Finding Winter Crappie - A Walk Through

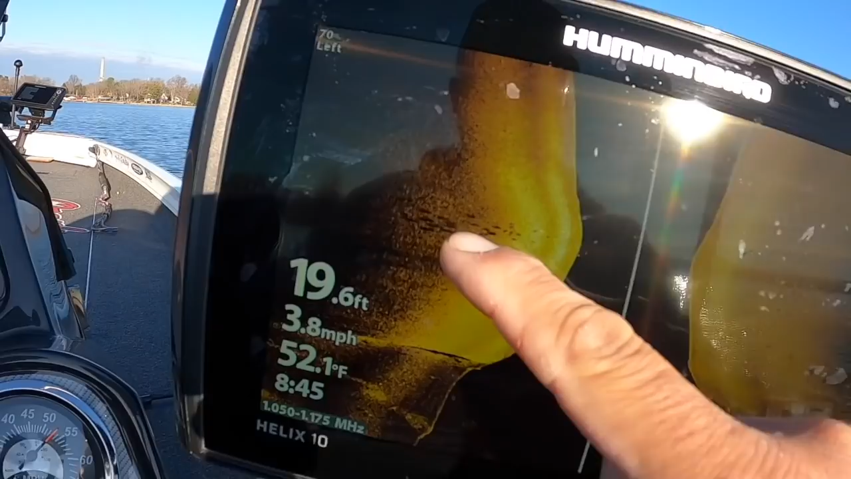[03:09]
On screen: depth 19.6 ft, water 52.1°F, speed 3.8 mph
Those are fish right there. Black shadows, that's those fish casting that shadow.
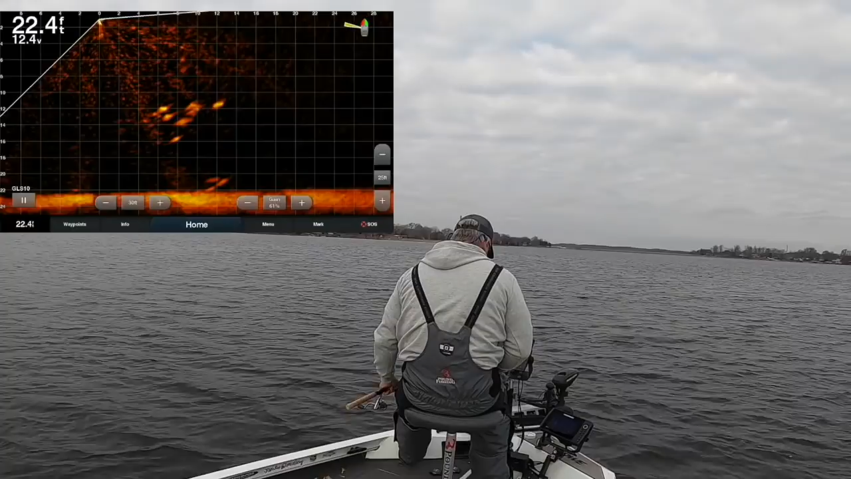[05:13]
On screen: depth 22.4 ft
That tank right there, we saw that. Did we see all that on Active Captain? We did. That's a big fish right there. That's what we're looking for. You stay with that school as long as you can. You got to play.